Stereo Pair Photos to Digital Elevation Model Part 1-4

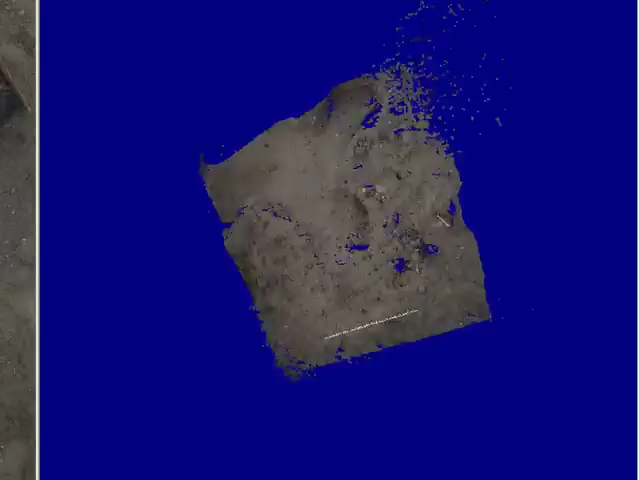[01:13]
So what I'm going to do is run through, I'm going to create a couple more reference points and